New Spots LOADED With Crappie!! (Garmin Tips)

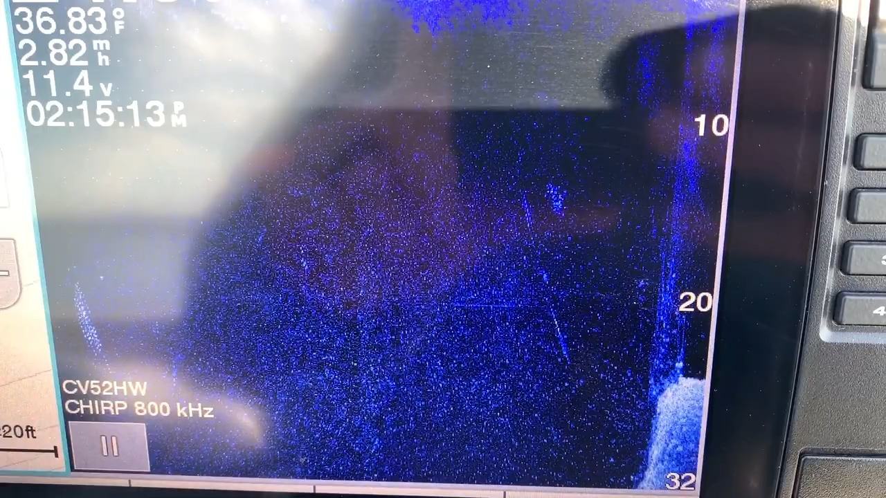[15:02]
On screen: water 36.83°F, speed 2.82 mph
Kind of catching a weird part of the brush right there. But you can see the standing tree.
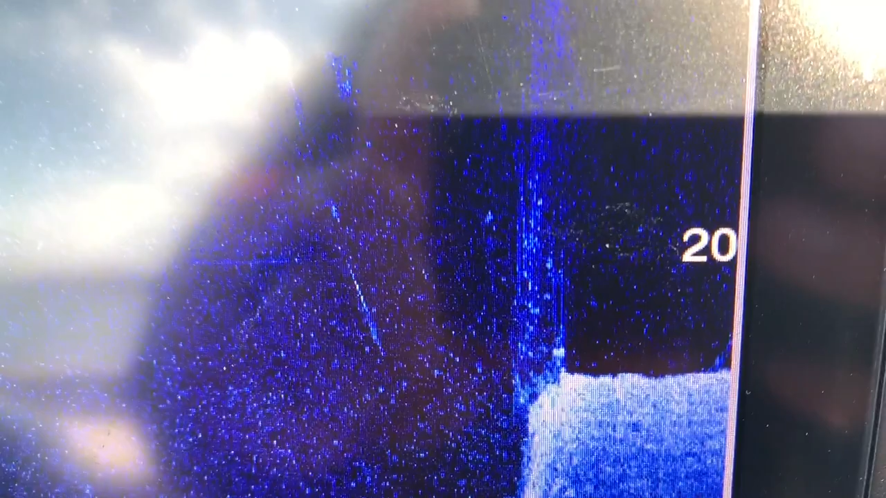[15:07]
All those dots on the inside of it are all crappies.
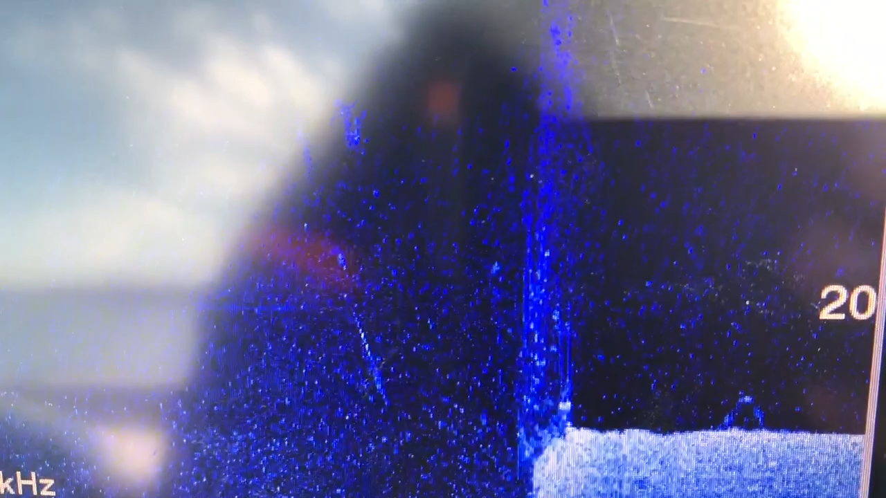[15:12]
It looked a lot better when we first went over the brush pile. Obviously, you guys saw that when we first got here.